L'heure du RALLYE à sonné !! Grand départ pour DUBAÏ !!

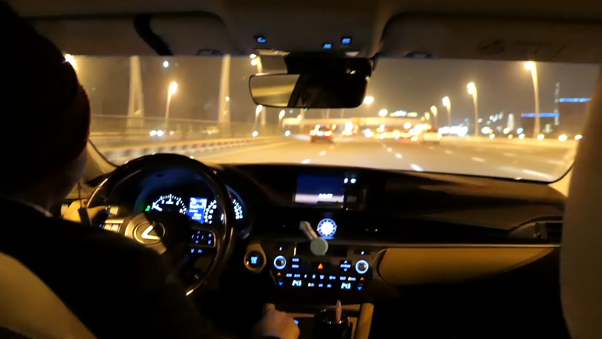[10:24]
là ça change des autoroutes françaises il y a combien de voies ? 1, 2, 3, 4, 5 autoroutes à 5 voies
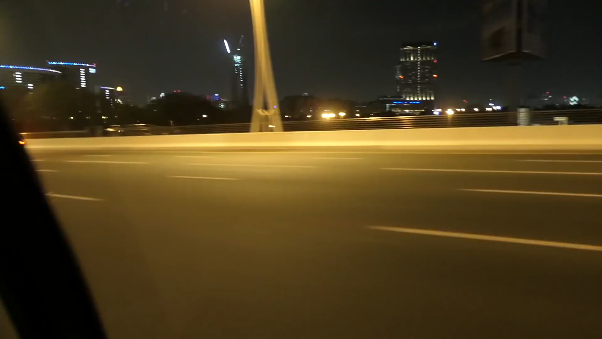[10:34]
6 ? autoroutes à 6 voies quand même tu vois t'as de quoi voir venir